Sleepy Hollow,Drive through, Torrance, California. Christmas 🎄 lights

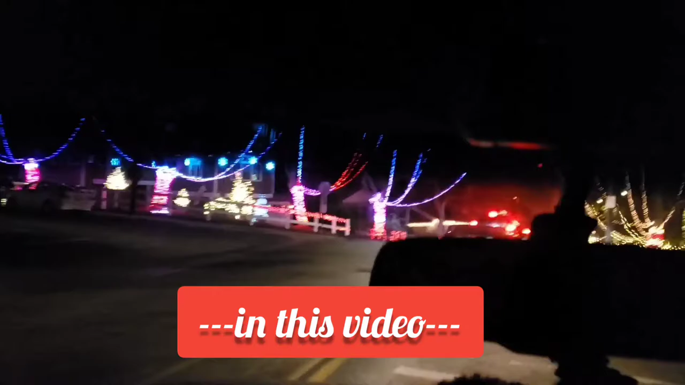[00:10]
This is what I was talking about, so colorful.
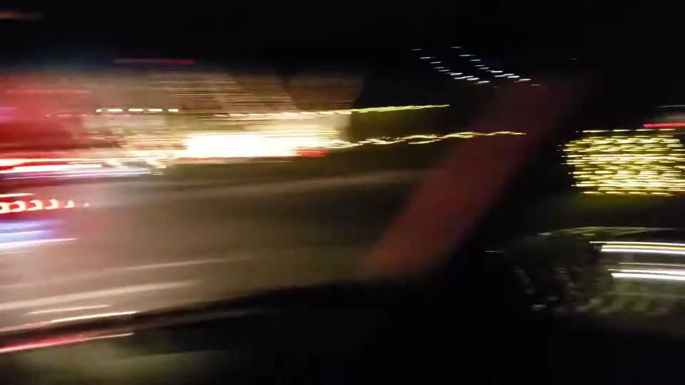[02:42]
This is what I was talking about. So colorful.
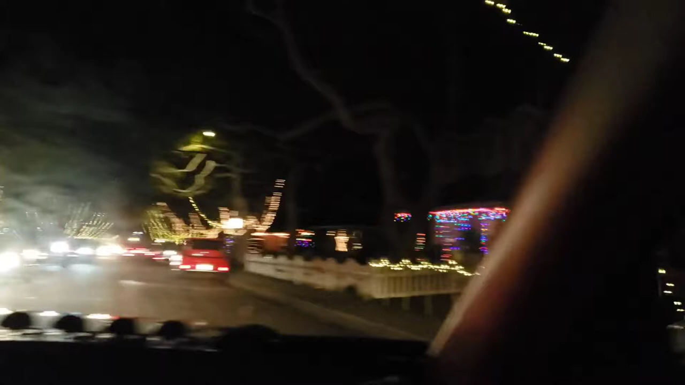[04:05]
You don't even have to wear a seatbelt. Yeah. Look at this. Look at that, a big star.